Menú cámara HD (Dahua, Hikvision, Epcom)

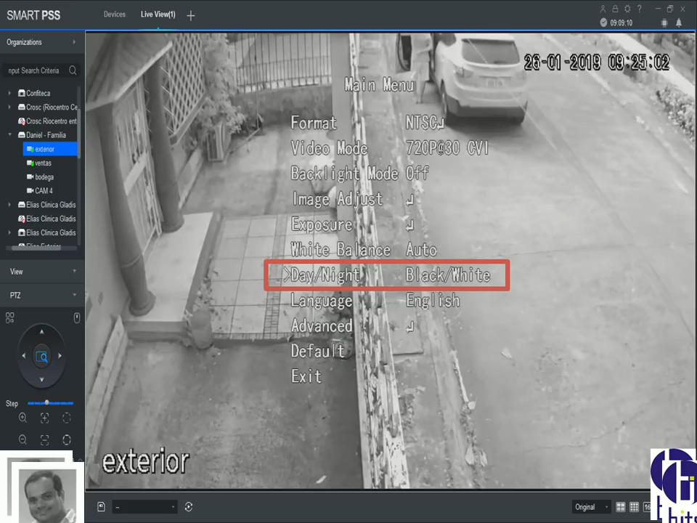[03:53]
aquí está en blanco y negro por ejemplo, que tengas en un lugar oscuro y necesitas que permanezca constantemente en blanco y negro a color, le estás indicando que la cámara, aunque sea de noche tiene poca luz,